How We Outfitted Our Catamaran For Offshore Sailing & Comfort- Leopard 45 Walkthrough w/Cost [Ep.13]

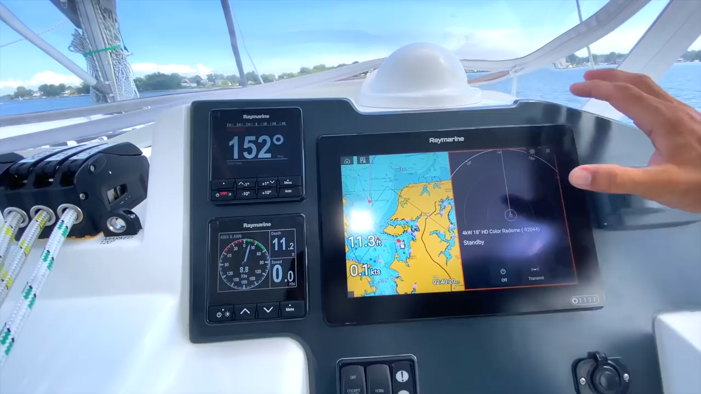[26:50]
used that um a lot um mainly during our
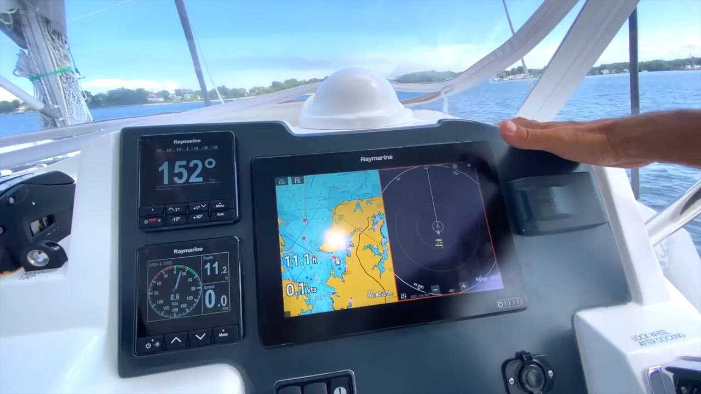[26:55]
night sales because there will be things that will show up um as far as ships
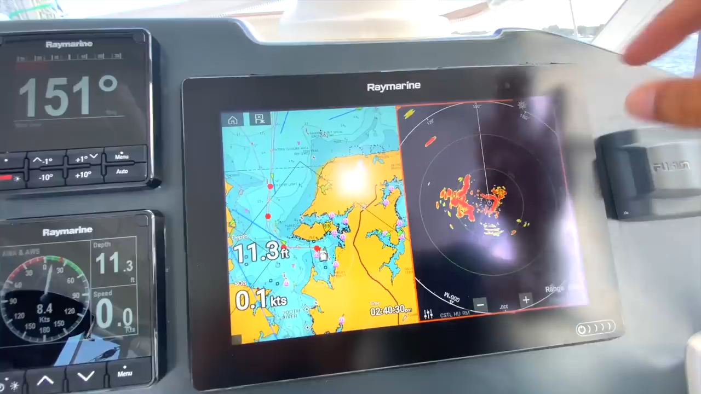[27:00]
or uh items that are with ais and things well you'll actually be able to see some of these it'll pick up markers the sensitivity on